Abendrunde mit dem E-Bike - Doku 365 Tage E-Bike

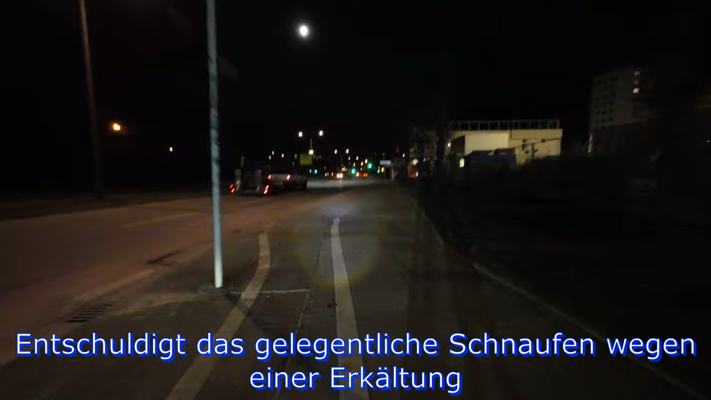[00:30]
ob das Licht ausreichend ist, ob der Ton gut ist. Und wenn nämlich alles funktioniert, werde ich euch da mal mitnehmen auf eine Abendrunde
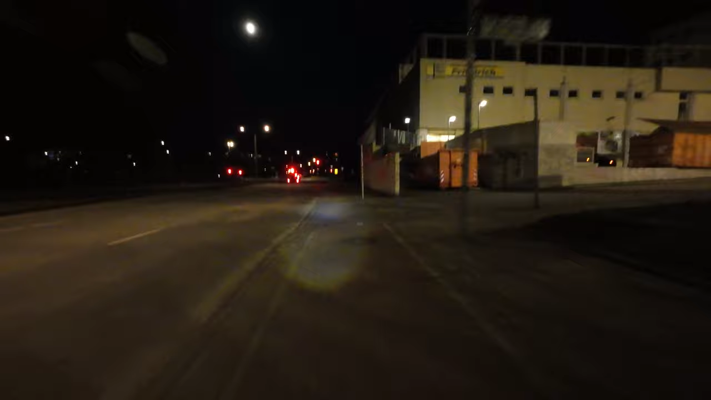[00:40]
durch die City Marzahn-Hellersdorf.
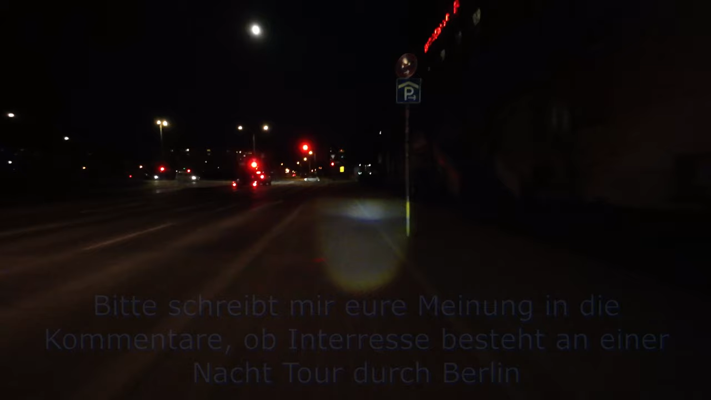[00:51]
In der Wuhle ist zu dunkel und wenn, dann wird es nur halt hier gehen, wo wir noch ein bisschen Straßenbeleuchtung haben. Weil sonst wäre nämlich alles schwarz im Video und dann macht es ja auch keinen Spaß zu gucken.
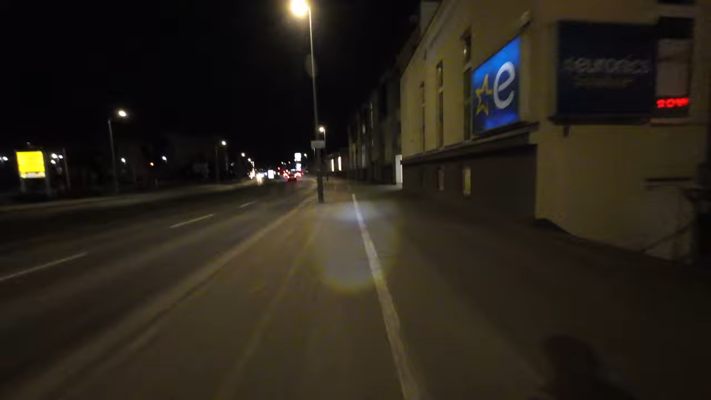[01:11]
Ja, da bin ich mal gespannt. Ja, jetzt sind wir hier in Kaulsdorf Nord. Am Spree Center.
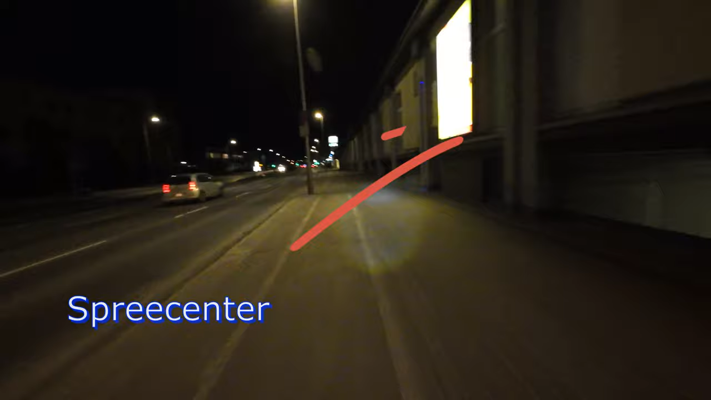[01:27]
Links von uns ist da hinten versteckt die U-Bahn-Station Kaulsdorf Nord.
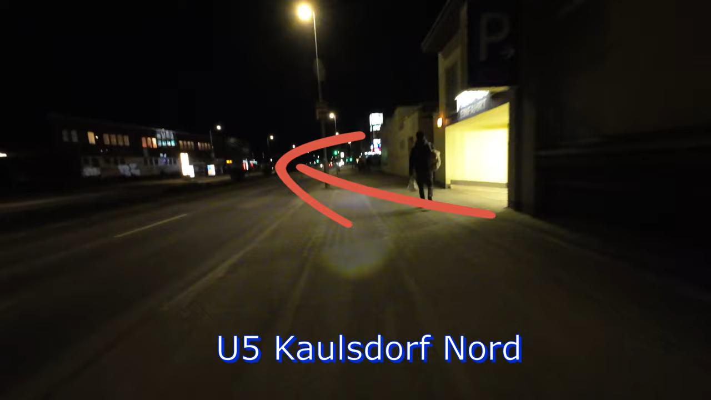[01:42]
Und hier direkt rechts ist das Spree Center.
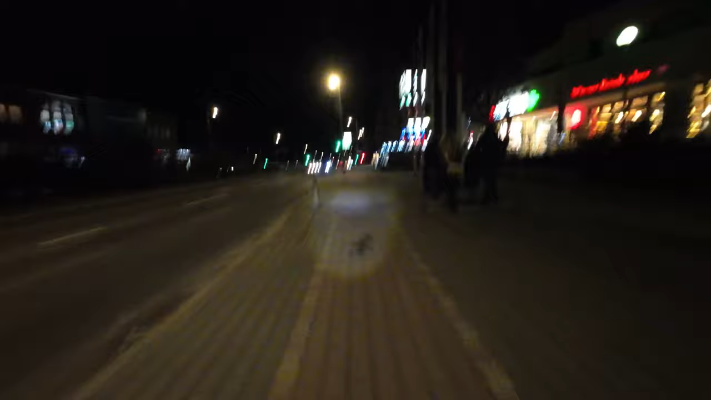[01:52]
Ja, da vorne rechts der Dönermann ist auch ganz lecker. Aber nicht mein Lieblingsdünner Mann.
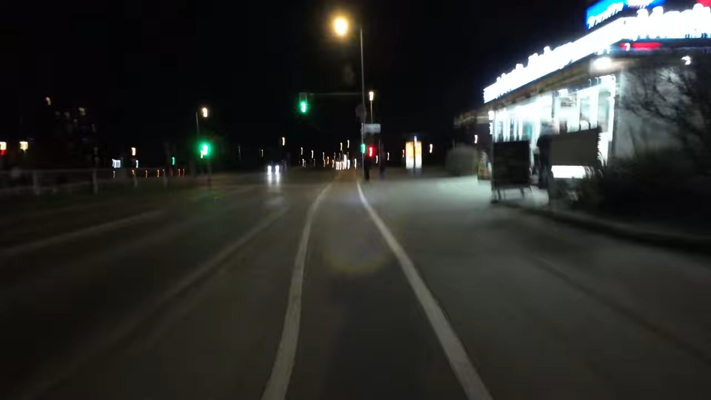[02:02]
Mal gucken, ob wir noch die grüne Welle kriegen hier. Eieieiei, hier liegt überall Glas. Scheiße ey, Mann. Ja, das hasse ich immer ey. Die Leute immer, meistens immer in Bushaltestellen, ein Glas-Scherben sind.